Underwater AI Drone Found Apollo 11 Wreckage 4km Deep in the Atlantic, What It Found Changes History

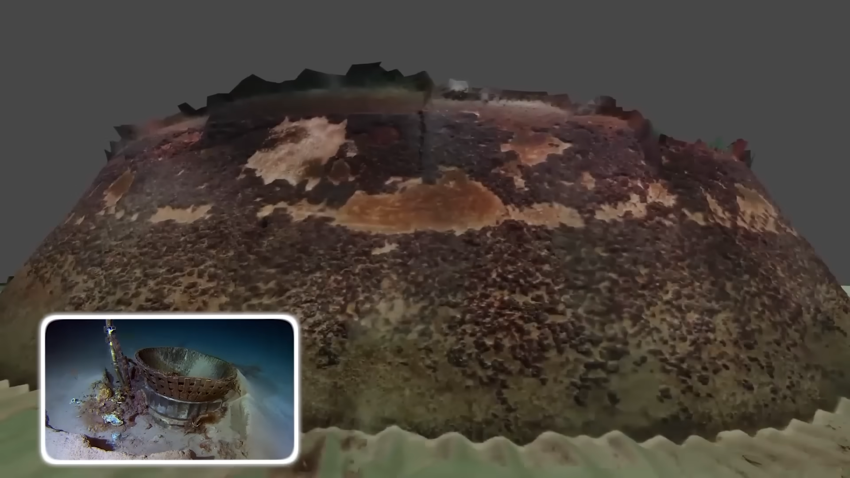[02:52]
Create a complete three-dimensional map of the Apollo 11 debris field.
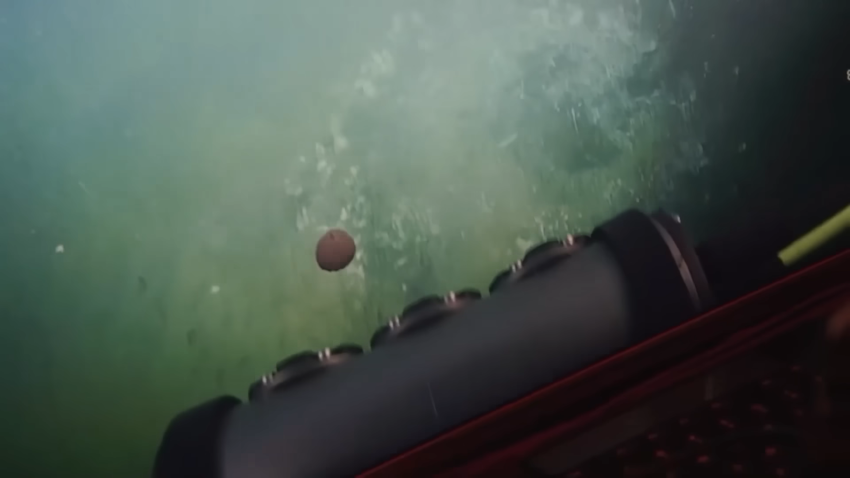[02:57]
For 12 straight days, Thetis glided silently over the ocean floor,
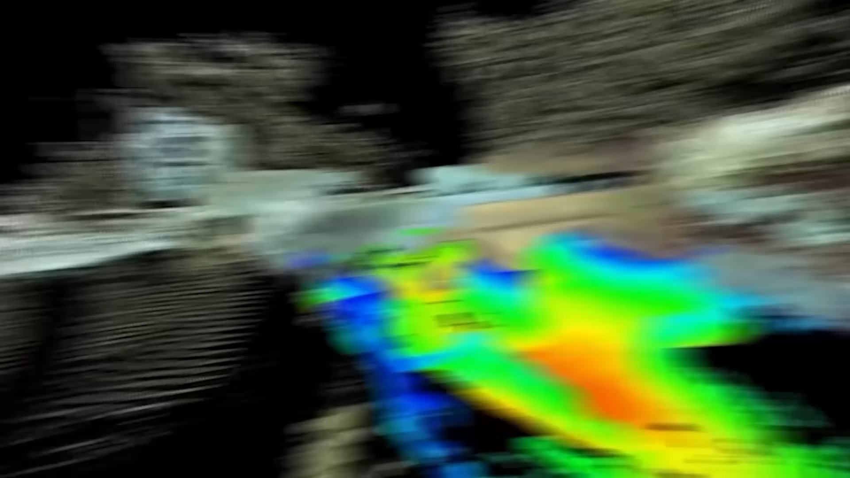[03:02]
its advanced sonar painting a detailed picture of
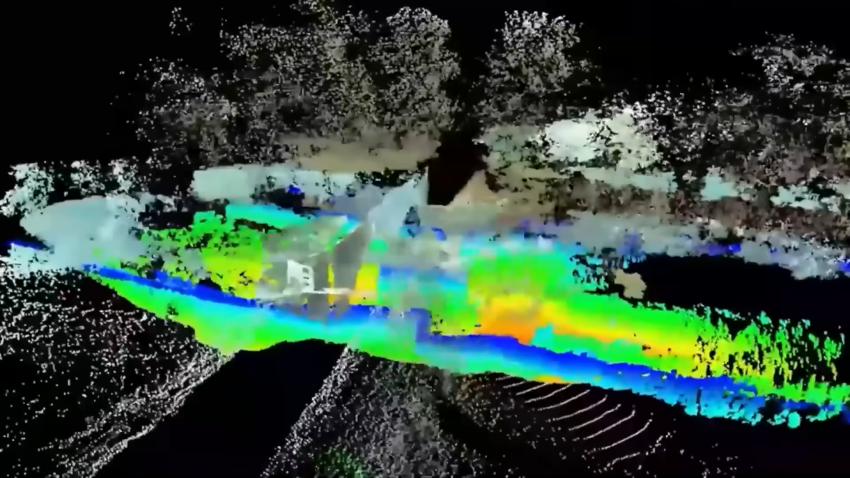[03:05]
twisted metal and scorched rocket components.
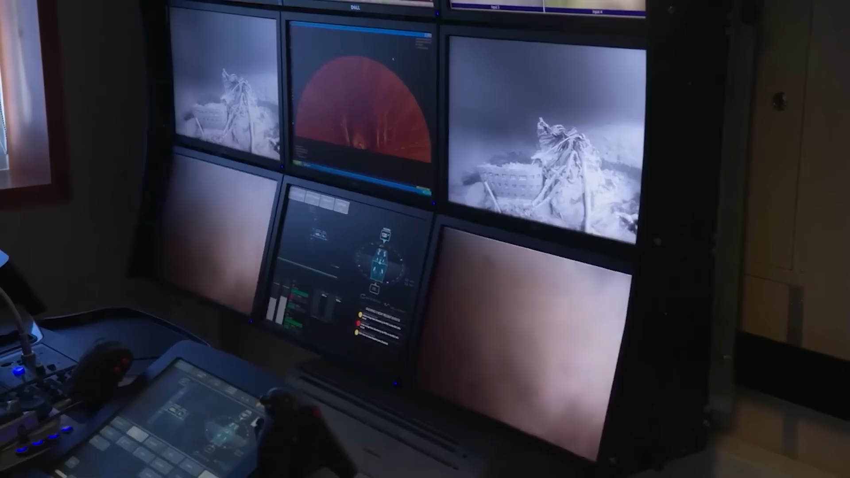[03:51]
About 500 feet away from the main engine wreckage, half buried in the silt, was an object.
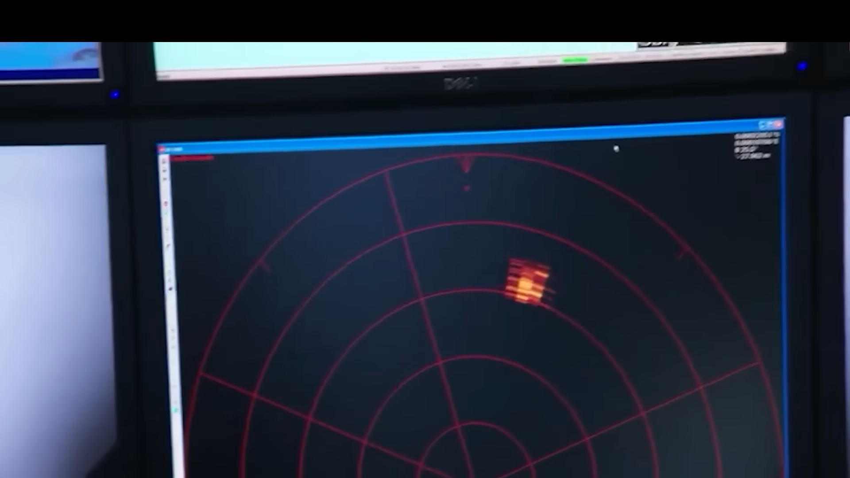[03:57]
It was rectangular about the size of a briefcase, and its material composition was completely wrong.
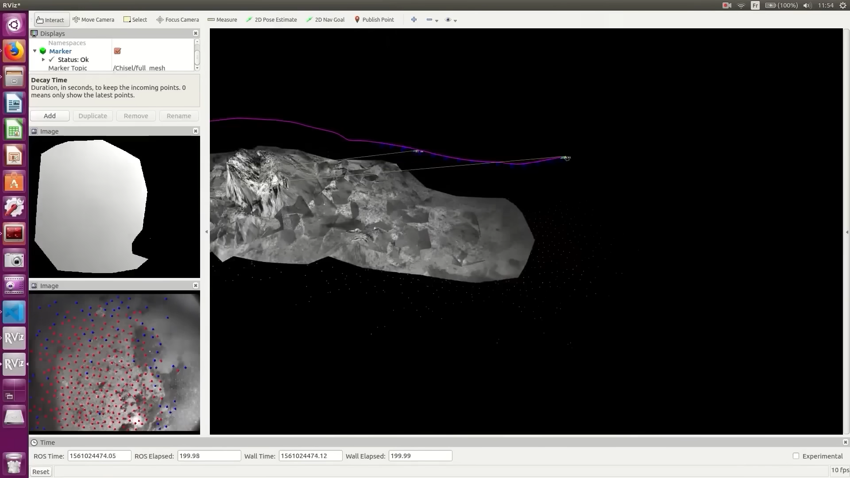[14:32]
It was a wireframe model, a three-dimensional map rendered from the mathematical data in the signal.